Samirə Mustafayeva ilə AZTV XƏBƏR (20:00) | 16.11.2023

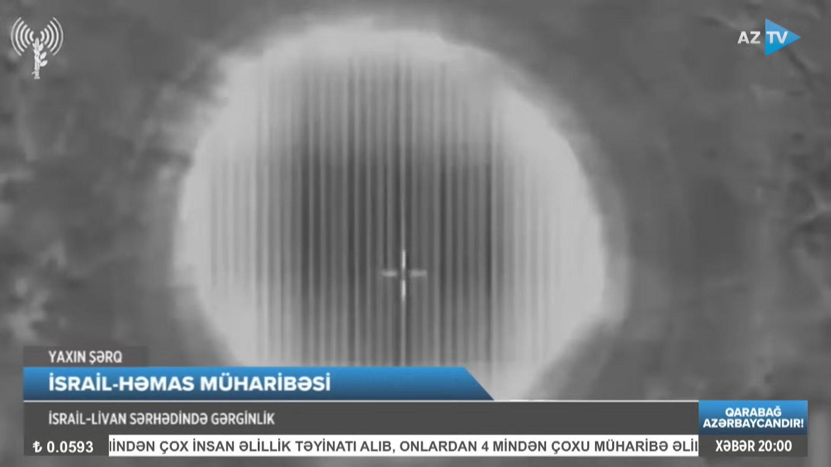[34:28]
Vurulmuş hədəflər arasında qruplaşmanın bir neçə hərbi postu olub. Xəzər Əbdüləliyev, Tərdə Abasıva, Urxan Qayıbov, Asdivə Xəbər.